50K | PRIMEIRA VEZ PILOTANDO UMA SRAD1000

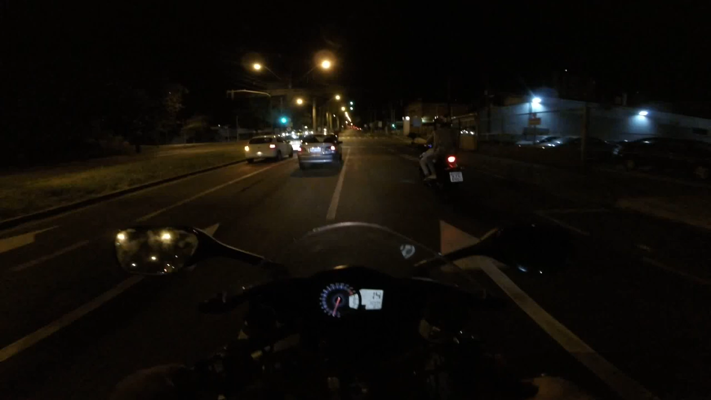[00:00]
Boa noite galera, beleza? Como que vocês estão seus loucos da cabeça? Tô no rolê aqui com a moto do Luan A ex-Redmul, tá ligado?
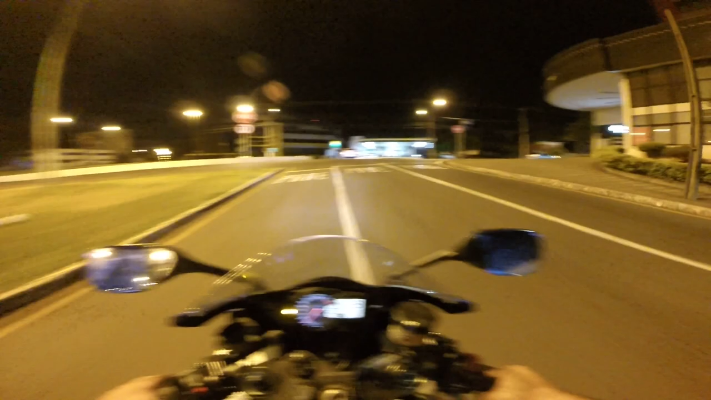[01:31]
O bagulho cansa muito o braço, tio Você fica inclinado, tá ligado? Eu não sei nem se a posição da câmera vai ficar massa aí no bagulho Olha o carro, ele tá, acho que...
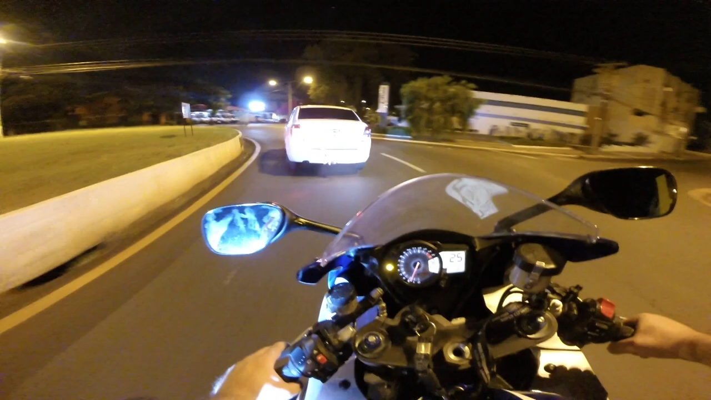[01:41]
Nossa, mano, o cara tá fazendo a rotatória 15 por hora, parceiro Tá de brincadeira, mano! Ô, filho, para de... O bagulho anda, hein, malandro?
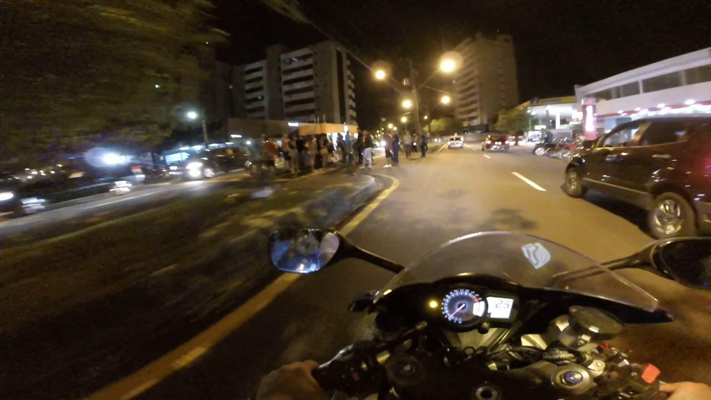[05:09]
Caiu uma moto aí no bagulho, tio